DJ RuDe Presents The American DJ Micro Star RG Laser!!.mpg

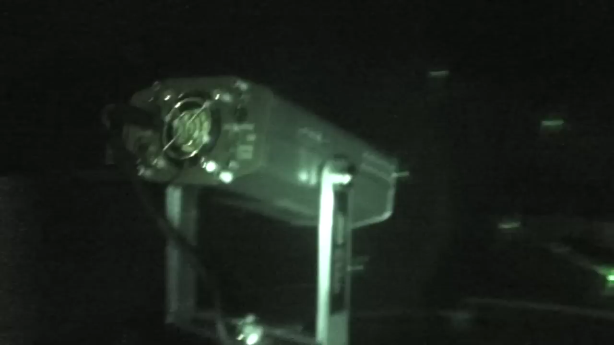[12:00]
There we go. So you can see where it's mounted. And how it looks where it's at.
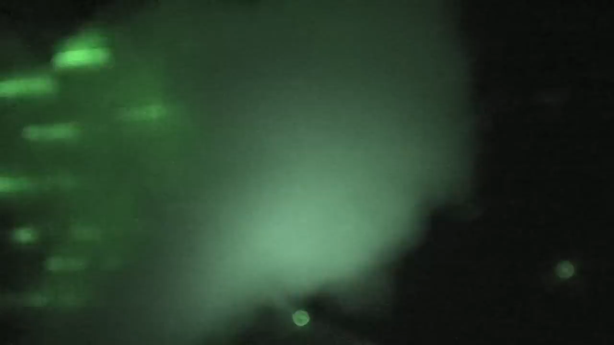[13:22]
Which is about 70 miles outside of Los Angeles. 80 miles maybe. And it's probably a balmy 72 degrees. As we all know fog doesn't look too hot outdoors. If you get the idea of the beauty of it.
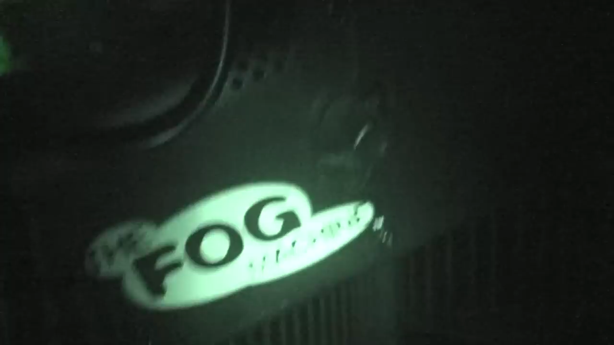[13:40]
The fog machine. I think this thing I bought it at Wallet for Halloween about 10 years ago.